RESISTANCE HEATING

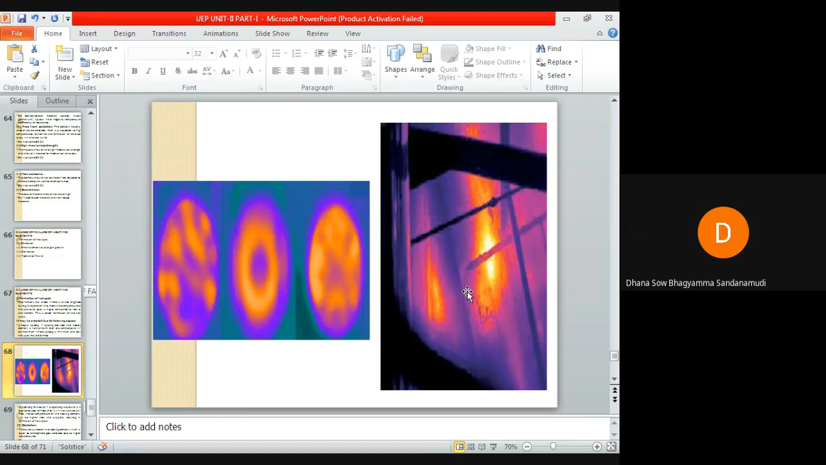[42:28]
If it is a bad conductor, means definitely it will not transfer any heat. Hence, temperature of the heating element will be higher near the supports, resulting in formation of hotspots. Okay, so next one is oxidation. You know what is meant by oxidation.